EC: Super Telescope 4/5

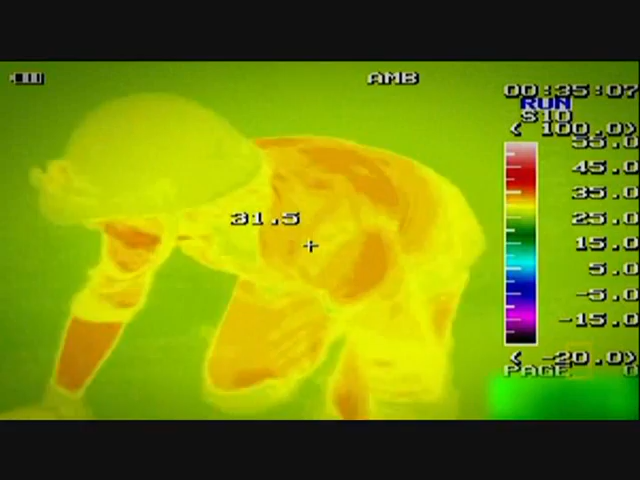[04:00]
Fire Chief Alan uses his own thermal imaging camera to monitor my progress.
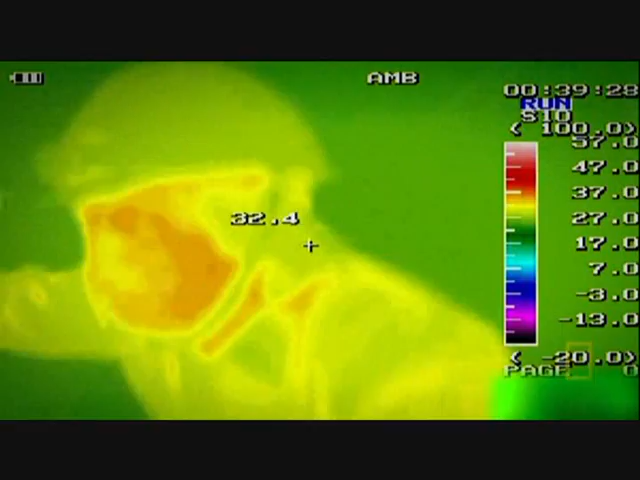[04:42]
And they're not helping. I need another sense.
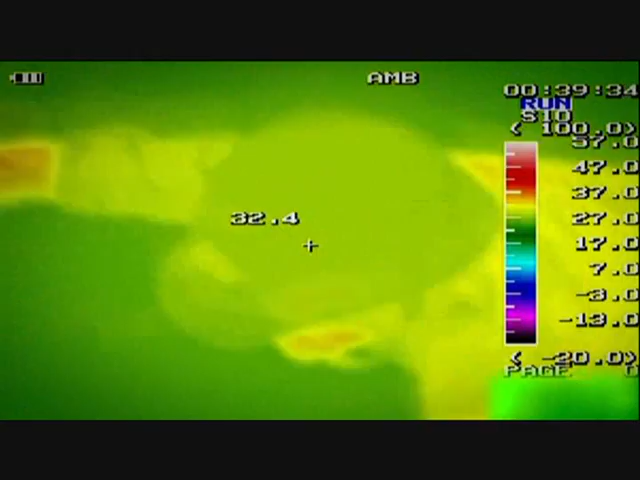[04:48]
Was that the way I came in?
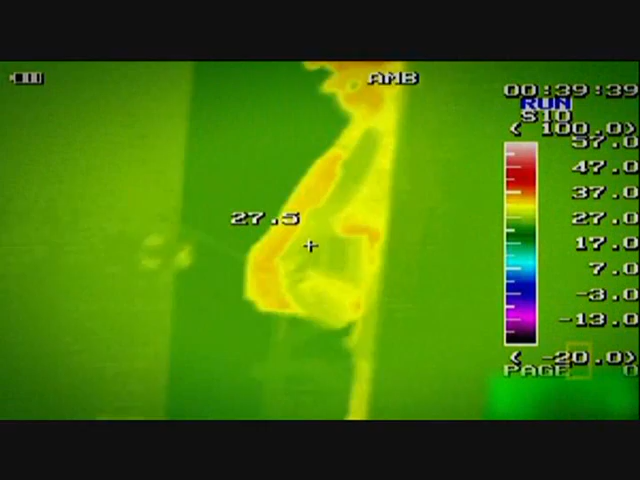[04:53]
I don't even make it out of the first room by the time the five minutes are up.
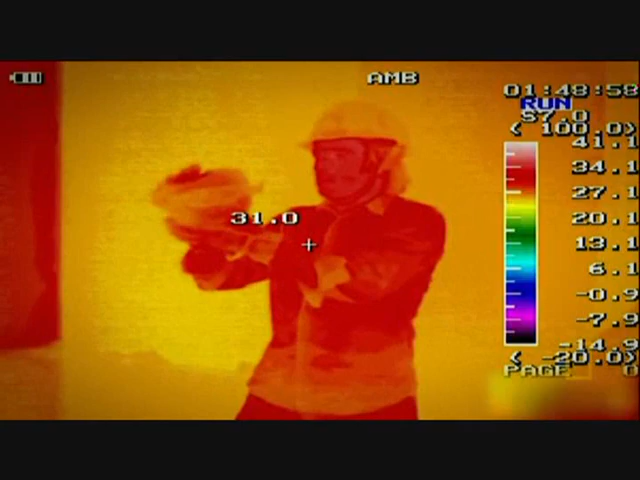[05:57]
Right, uh, okay, well, before I do anything, armed with my camera, I'm going to scan around the room. Oh, no, that's, that's a safety person there.
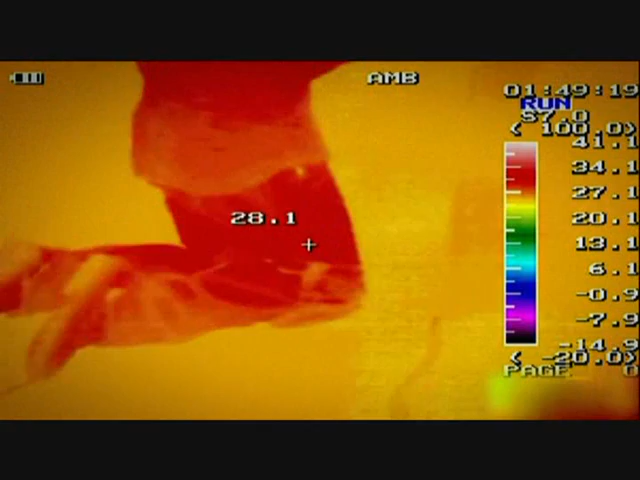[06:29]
as before, into the other room, which is here.
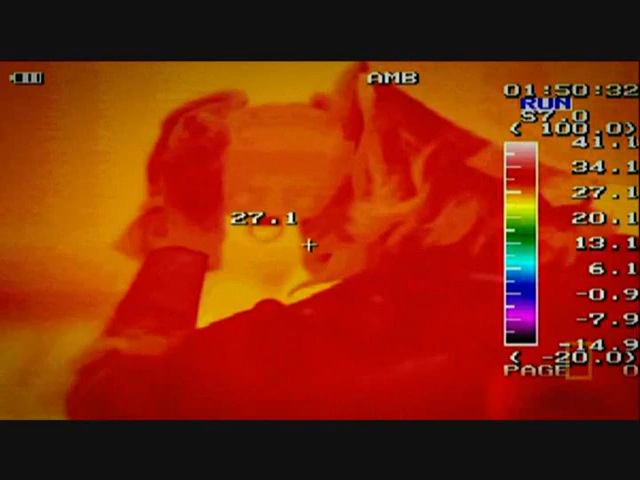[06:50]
There's no crawling around the walls to bind by touch. This gave me another sense.